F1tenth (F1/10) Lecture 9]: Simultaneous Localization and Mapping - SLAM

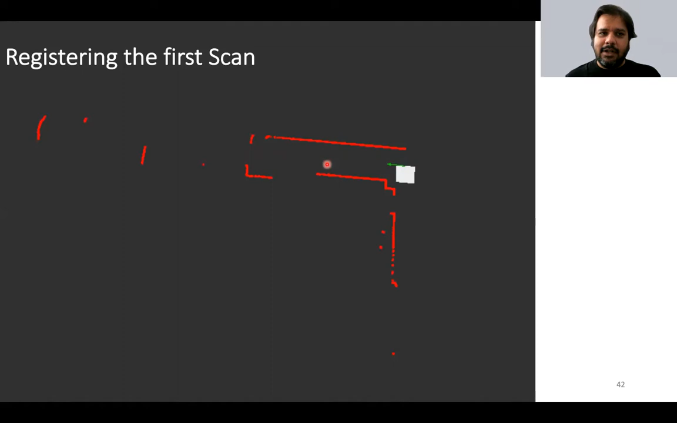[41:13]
cell being occupied uh and corresponding to all this free region there could be a measurement model of the log of the odds of the cell being free and so you can look look at the same data and convert it into this occupancy grid mapping perspective where anything in black so this actually is flipped uh the convention of what the previous uh part of the lecture was using but everything which is dark and black is occupied everything which is this white or gray or a shade of gray is free and then everything which is this sort of a green hue um we is unexplored okay
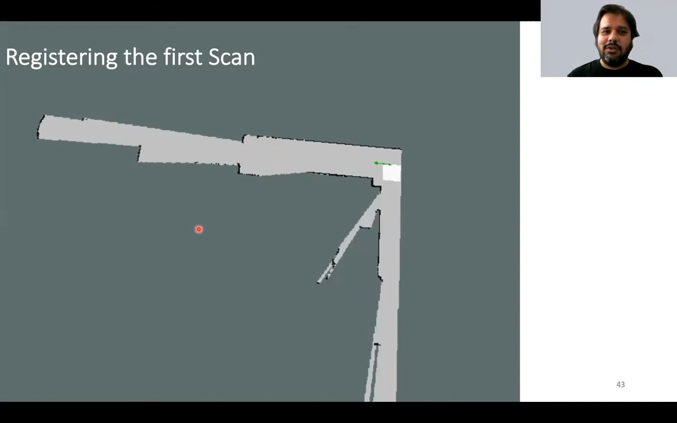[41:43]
we don't know that yet or unexplored is another way of saying that the cells in this part have equal likelihood of being occupied or free
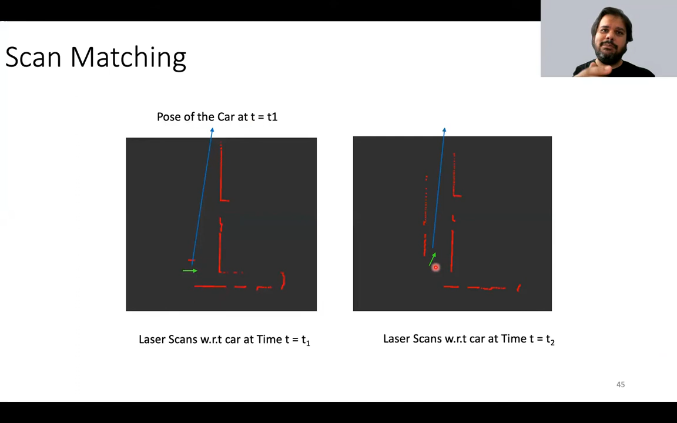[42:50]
and so this could be one reason that would give you this could be one way of obtaining the uh position and the pose of the robot in the global frame and then doing the mapping update step on top of it okay so let's take a look at some some more examples this is actually a video um so i think i've shown this video shown you this video before but it helps to uh you know view the same thing again with different information and different perspectives so here you see what raw lidar scans look like uh in the base link or the base frame access of the robot so
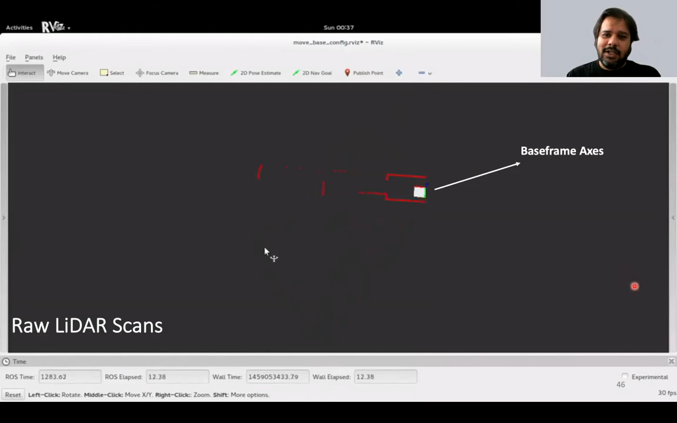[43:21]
the you know the robot doesn't move anywhere and more and more data comes in here is the same data being replayed uh
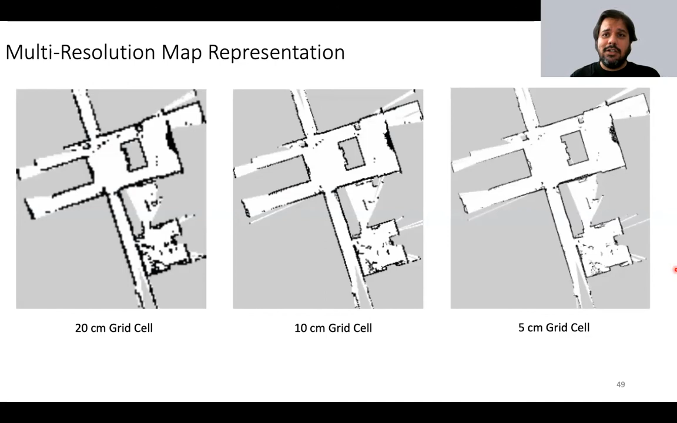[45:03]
that you have more fine-grained information about the presence of obstacles right so you can compare and contrast the images on the left and the right in particular with sort of four times you know difference in the a factor of four of a difference in the grid cell
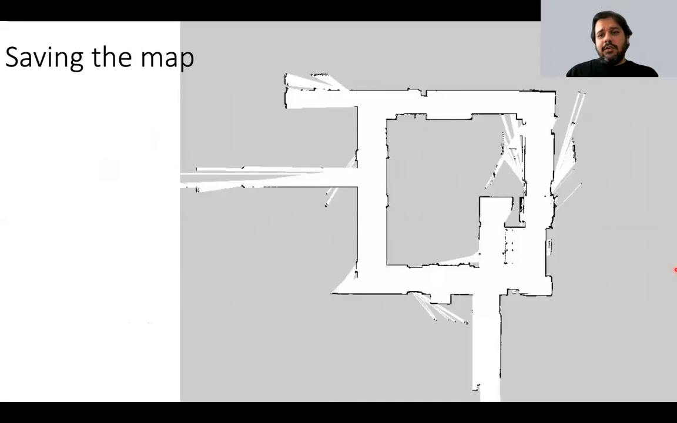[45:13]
in ross there is something called the map server it's a package that allows you to save these kind of maps it publishes the occupancy grid map over the map topic you can save these maps you can load these maps and we'll go over this when we release the lab session of uh hector slam mapping in the
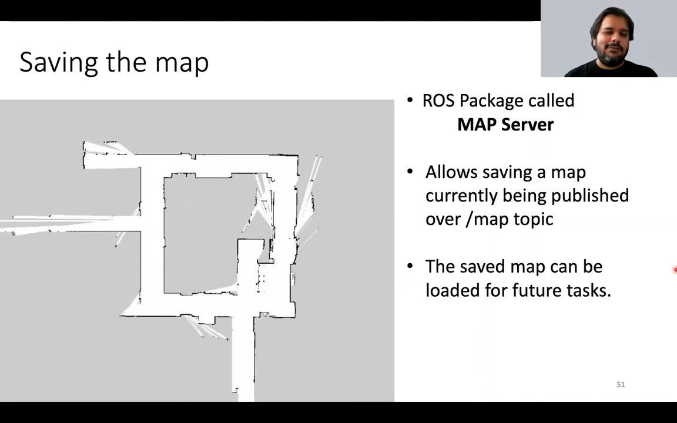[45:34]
f110 racing simulator now you should know what this tf3 is also trying to show
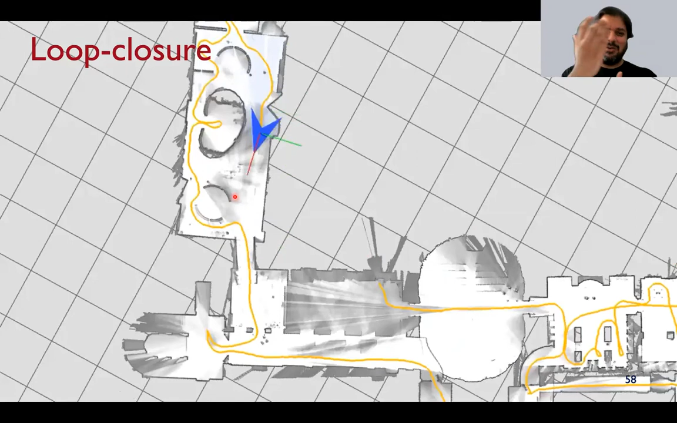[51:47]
when that happens there's a slight correction i mean it's it's naive to think of the correction as how much the map adjusts itself but that's the visual aspect of it and then you can see it happens again for the second time here as
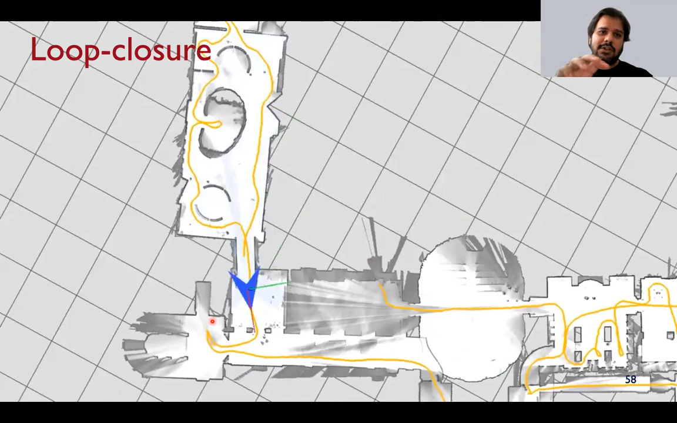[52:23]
that uncertainty and close this loop by map by matching regions of this map with the parts of the map that you have seen before okay
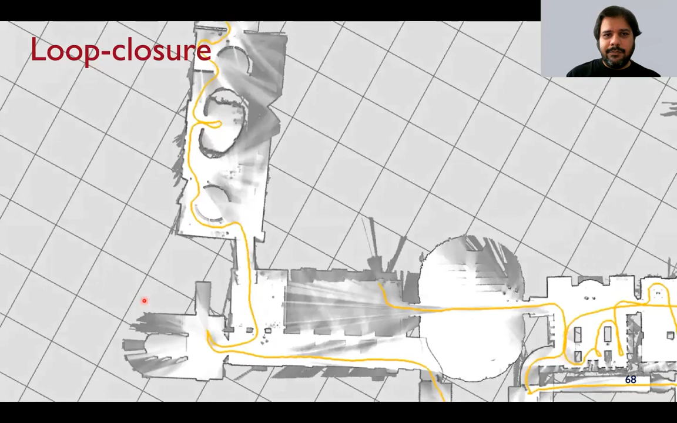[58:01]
right so so with that in mind you can see different sub maps are going to be generated this animation doesn't show the